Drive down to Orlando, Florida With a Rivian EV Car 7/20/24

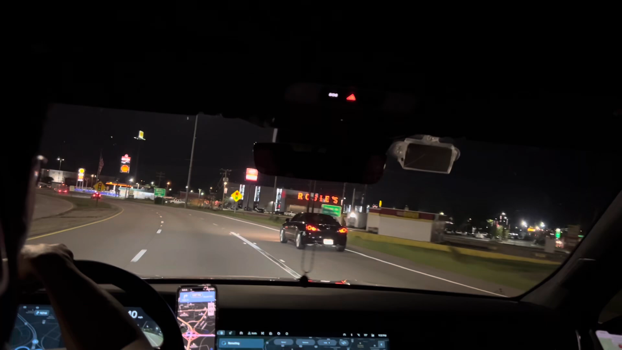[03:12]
Okay, so right now we're at 9:31. Making our first stop at McDonald's. Make a left U-turn at Market Drive. And we have been driving for about 3.5 hours.
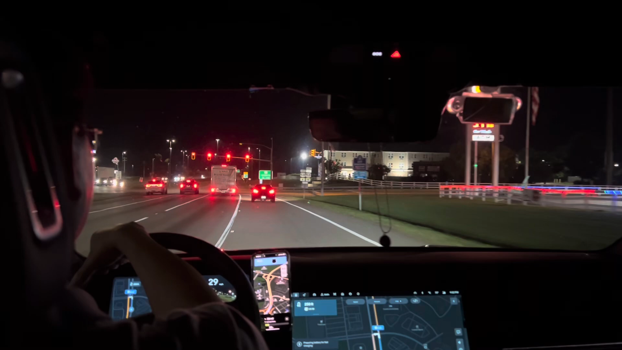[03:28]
And still didn't need to stop for charge yet. Yeah, McDonald's.
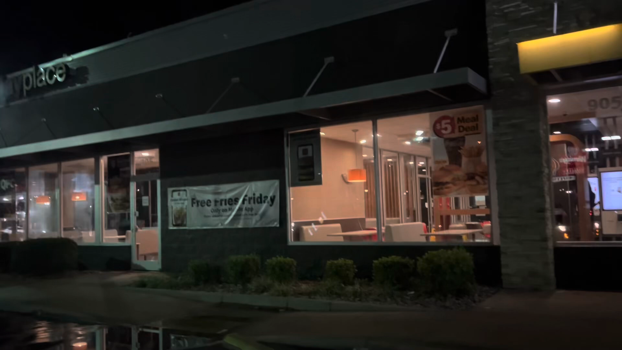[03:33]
So me and Chloe are safe since we have the... We're going to our first charging station.
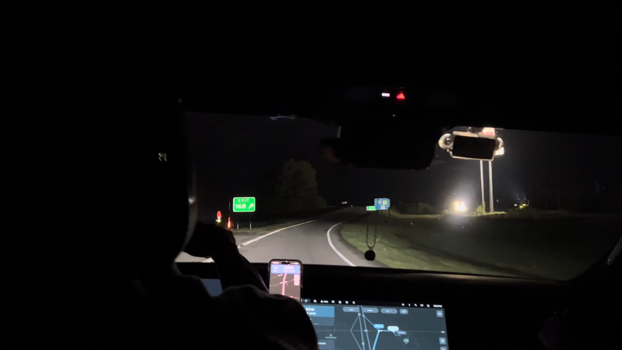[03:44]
Oh, are we in North Carolina? Are we in North Carolina already? Must be in North Carolina. Or is it on the way to North Carolina?